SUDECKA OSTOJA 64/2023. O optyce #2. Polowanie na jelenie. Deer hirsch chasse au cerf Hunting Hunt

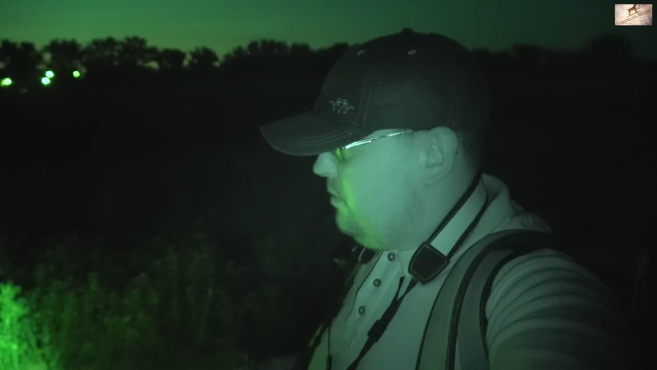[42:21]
Nie, nie nagrywam, słuchajcie, bo jest dużo farby i później YouTube to ma oczywiście problem z tym. Mogę wam pokazać ją z daleka. Widać?
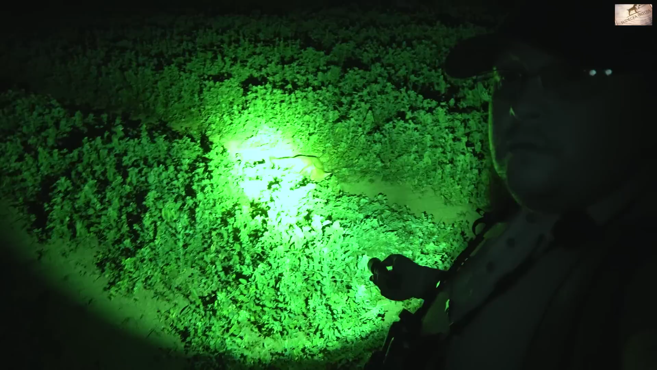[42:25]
Widać. Więc lisa musimy zabrać, posprzątać. I co?
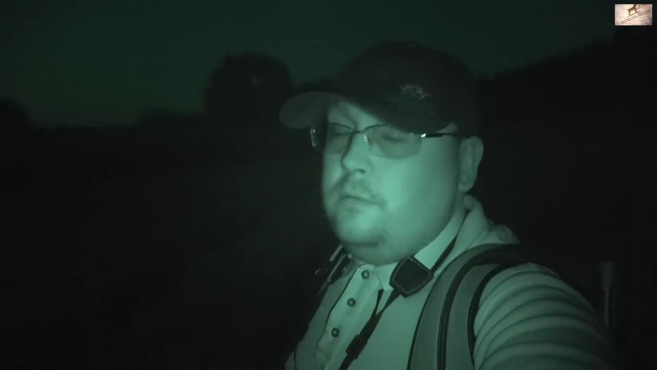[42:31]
Powiem wam, że polowanie udane, tak? Szkoda tylko, że nie udało się nagrać, ale już widzicie, ciemno.
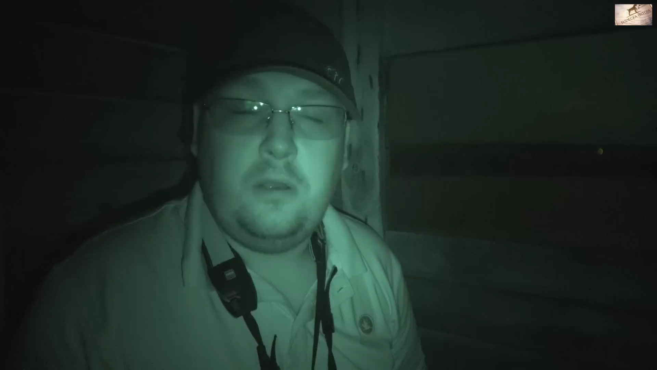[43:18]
Prawda. Wstałem, ubrałem się, mówię, jadę do lasu. Nigdzie, moi drodzy, nie smakuje tak wybornie kawa. Jeszcze jak jest, to kawa sudeckiego stoi, czekaj, niosę ten kubek, włączę. O Jezus, przez takie trawy szedłem, że alergia mi jakaś złapała.
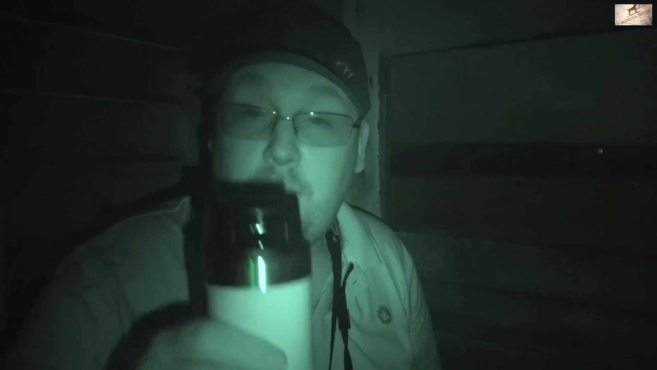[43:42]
Nic się nie smakuje tak kawa, jak o godzinie 4 rano, bladym świtem, latem. Jest godzina. Za chwilę 4, jak na ambonie. Wybitna kawa, oczywiście kawa sudeckiego stoi, jakby inaczej. Zrobi się widno, to wam pokażę, gdzie jestem. Na razie jeszcze jest za ciemno, ale więc się wziął taki hani.
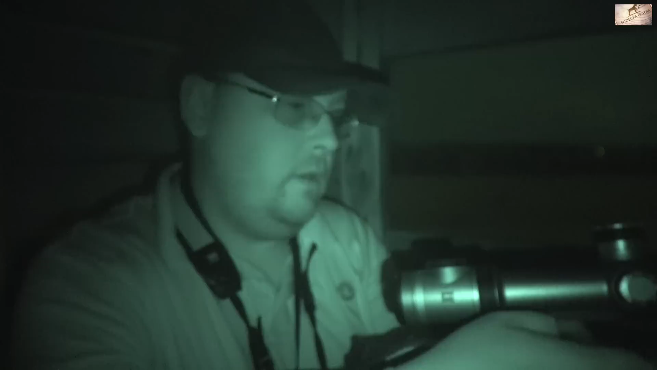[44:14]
Załaduję broń, więc jak najbardziej. Dobra, załaduję broń.
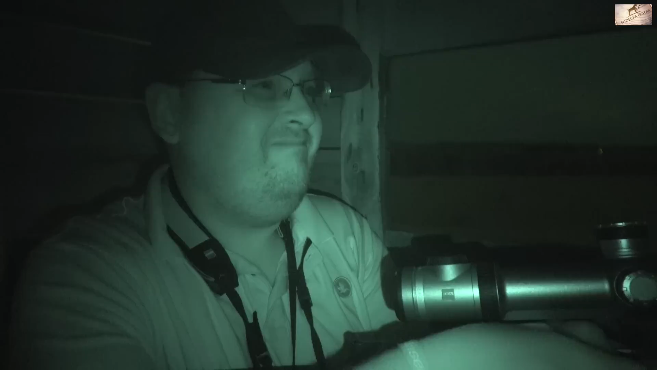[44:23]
Dobra, trzy kulki starczą. I do was wracam. Mamy chmarę jeleni, ale są jeszcze za daleko, żeby mam pokazać. Są po mojej lewej ręce, jakieś 300 metrów, 320, ale są w tej części łąki, która jest nieskoszona, widać te kłuby.